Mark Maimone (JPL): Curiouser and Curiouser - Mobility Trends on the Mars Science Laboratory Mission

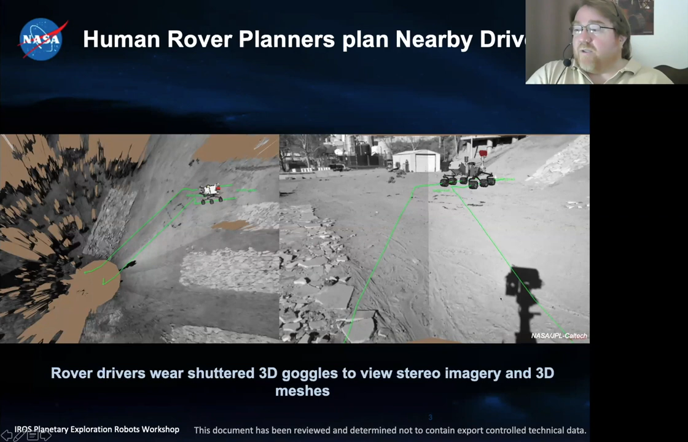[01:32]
and we also build up a 3D mesh of the terrain, and we can explore the terrain that way. That's an interesting way to look at what's happening farther away, not from just the start location, but anywhere along the path. And here's an example of data from Mars.